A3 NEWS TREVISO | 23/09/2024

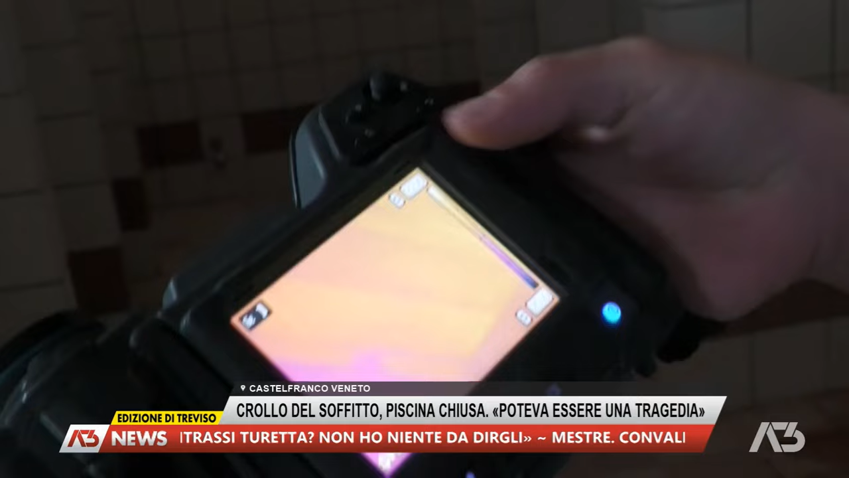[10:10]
come per esempio questa zona qua. Più è umido, più potrebbe esserci un distacco.